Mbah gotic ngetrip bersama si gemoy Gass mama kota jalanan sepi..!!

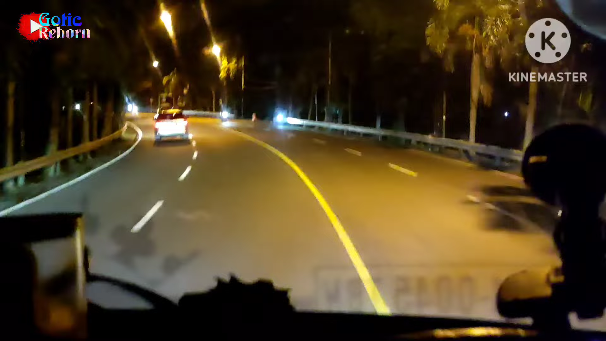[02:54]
Dulu terkenal dengan jembatan Semampir dengan lokalisasinya di bawah jembatan. Nah ini kanan kiri nih guys, sebelum jembatan.